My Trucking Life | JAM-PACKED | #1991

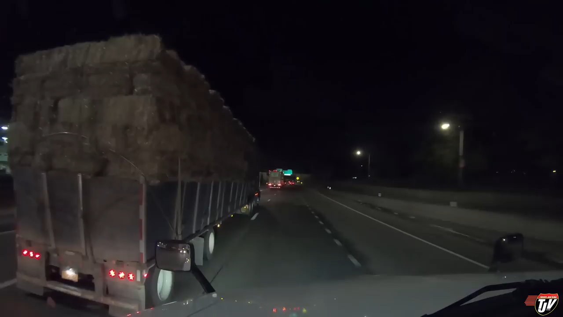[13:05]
i don't think so i don't even want to pass them look at this
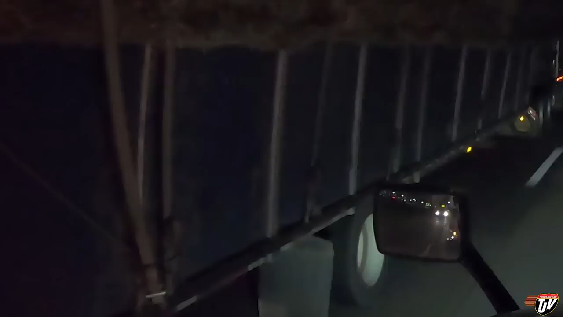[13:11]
wow i don't know doesn't look safe to me what do you think we're just passing through new york city right now we're in the bronx uh i think this is the bronx that's
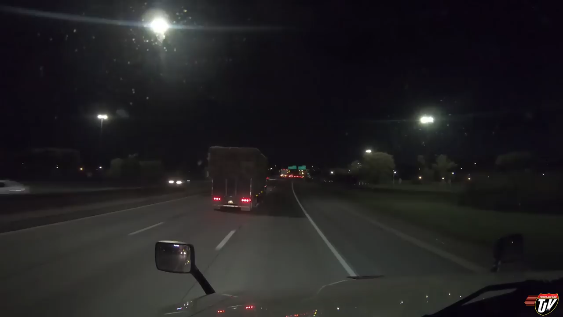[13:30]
thought i saw a sign that said bronx he's losing a strap on that little one kilometer keep to the ride on i-95 south and then slide right in 1.1 kilometers yeah he's got a strap just hanging off the back here okay meters keep to the ride on i-95 south and then slide right and probably doesn't even realize it oh where's he gonna stop right trying
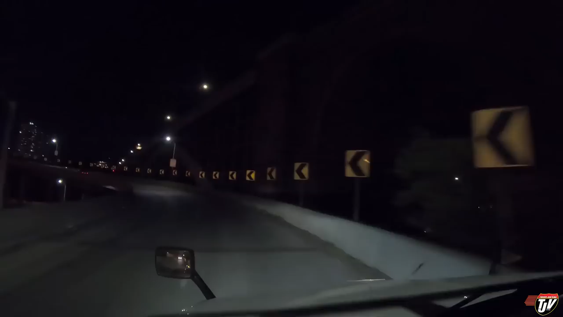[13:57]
to get over this bridge i took one wrong turn i had to go way around just to find somewhere to turn around everyone's honking at me but we're okay now we're okay we got back to the bridge i think okay so i want to stay to the left here this is 200 meters keep to the left on i-95 south us 1 south oh my